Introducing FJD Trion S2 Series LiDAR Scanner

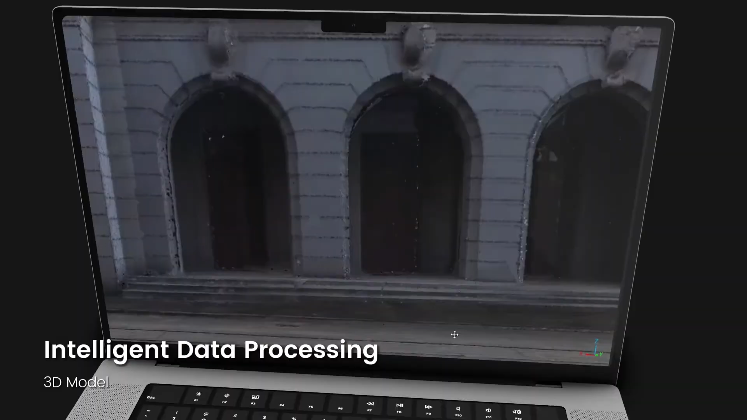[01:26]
the S2 offers a one-stop workflow from data scanning and processing to reporting.